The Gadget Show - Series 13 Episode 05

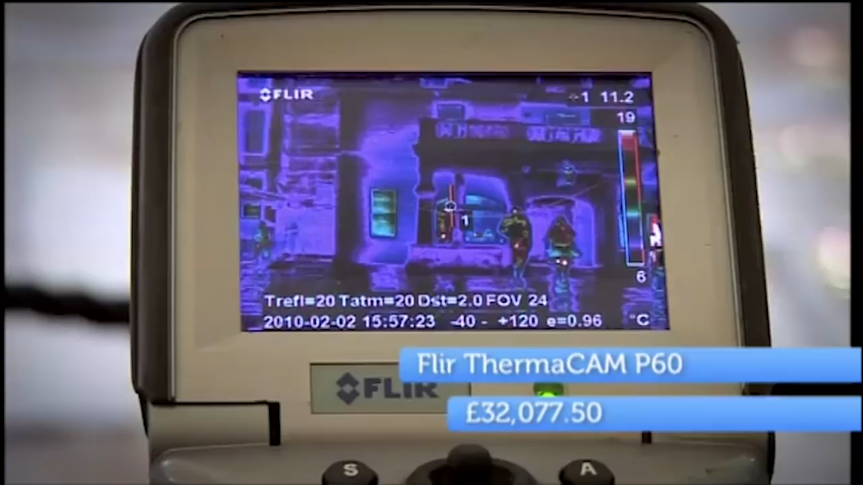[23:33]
This highly accurate thermal imaging camera renders infrared radiation as visible light to display hot and cold.